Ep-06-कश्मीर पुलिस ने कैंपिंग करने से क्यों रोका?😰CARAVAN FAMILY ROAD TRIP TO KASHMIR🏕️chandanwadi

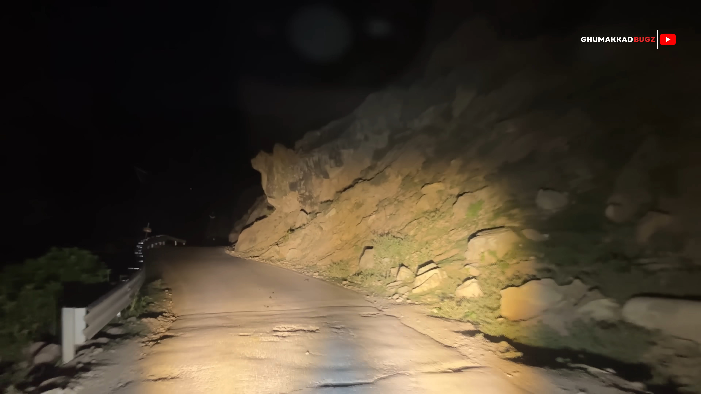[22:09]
लेकिन यार बस वही है ना, एक फिर मन मानता नहीं है, मतलब चलो ठीक है सुबह आरूवेली भी जाना है हमें, तो वो टाइम भी बच जाएगा कर जाएगा।
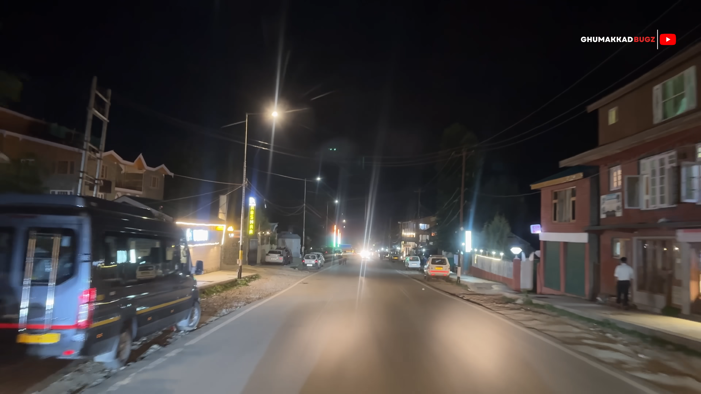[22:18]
तो जी फाइनली करीब 35 मिनट में हम लोग पहलगाम पहुंच चुके हैं, बहुत ही धीरे धीरे आए, आराम से आए, एकदम सेफ, उसमें मतलब कोई किसी तरह की रिस्क नहीं ली हमने।
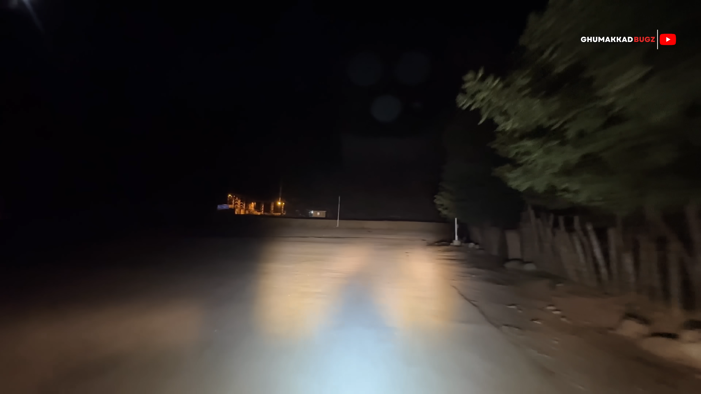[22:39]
तो जी वापस पहुंच गए हम हमारे कल वाले ठिकाने पर, और देखते हैं भाई लोग हमारा स्वागत करते हैं या नहीं करते हैं।
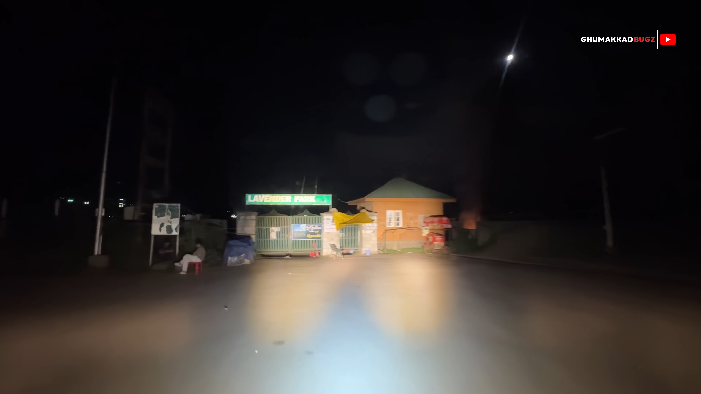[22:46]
तो जी फाइनली हम आ चुके हैं हमारे घर के अंदर, मतलब घर के अंदर ही थे, गार्डन में जहाँ पे हमने कल गाड़ी पार्क करी थी वापस वहीं पर आ गए।